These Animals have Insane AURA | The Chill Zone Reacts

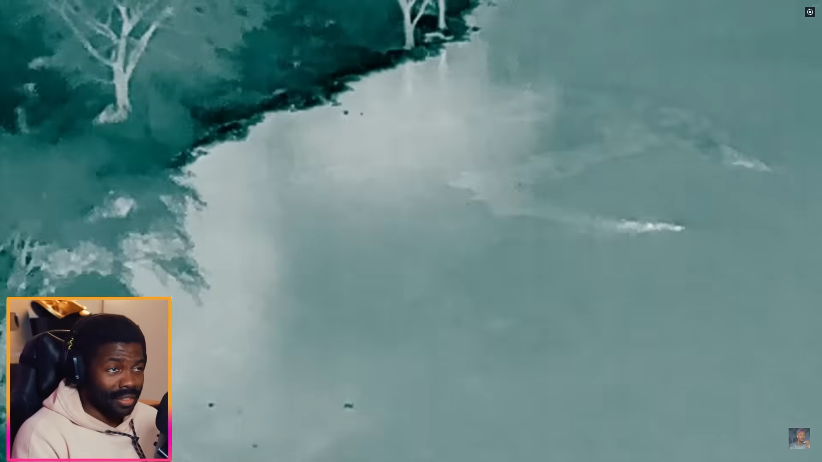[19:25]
Do you know the nerve it takes to swim through a steroid lizard luncheon and a hippo pool party in the dark for 45 minutes straight while having no way of knowing if something's following you?